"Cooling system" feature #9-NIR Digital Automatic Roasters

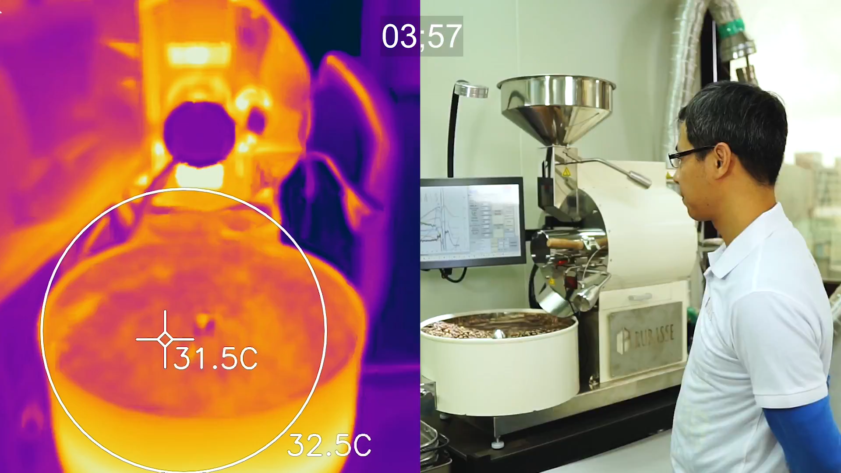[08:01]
On screen: spot 31.5°C
actually because i said how many minutes is now so it only takes so what's the temperature
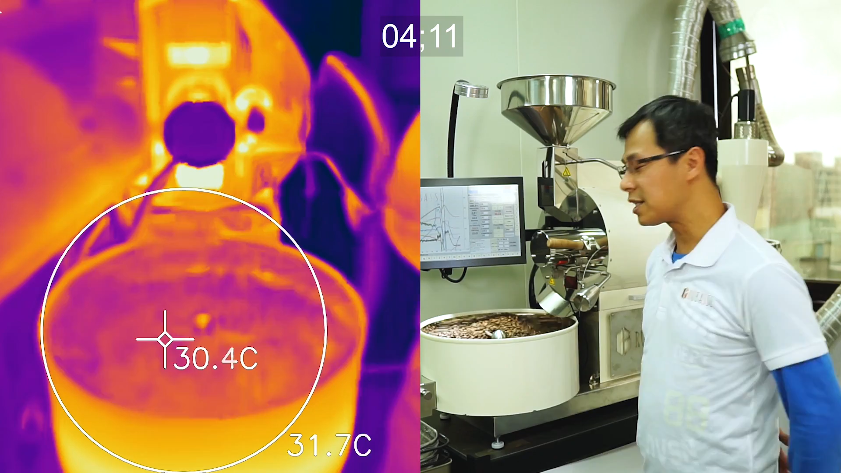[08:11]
On screen: spot 30.4°C
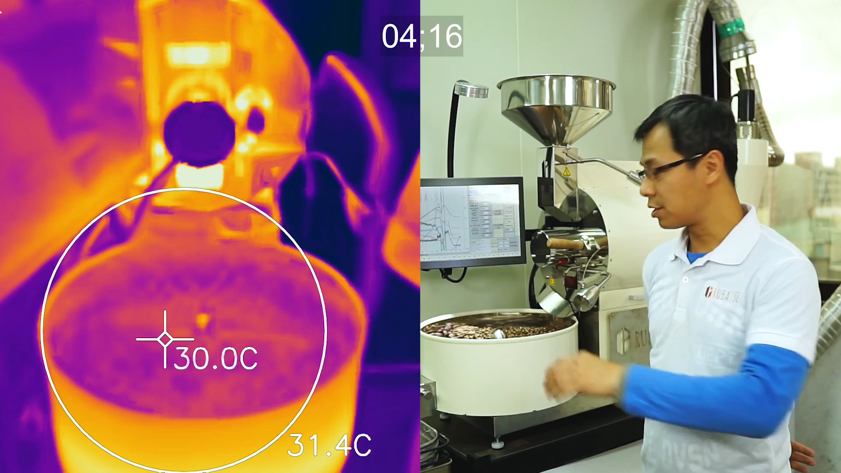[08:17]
On screen: spot 30.0°C
so it's about actually less than 30 degree four minutes okay so let's just uh let the beans out